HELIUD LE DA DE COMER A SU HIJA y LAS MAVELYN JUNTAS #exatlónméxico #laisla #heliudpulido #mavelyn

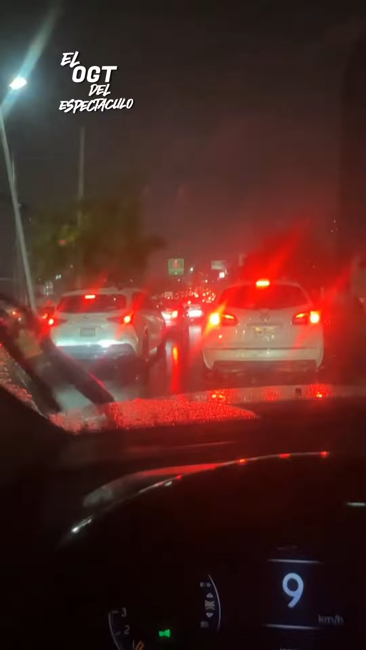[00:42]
Oigan, no puede ser el caos que es Monterrey ahorita O sea, llueve poquito y las calles se vuelven caóticas Yo que no salgo nunca y justo hoy salí Pero vean esto, o sea, llevo horas en el tráfico No les puedo explicar, o sea, de verdad, horas Horas aquí parada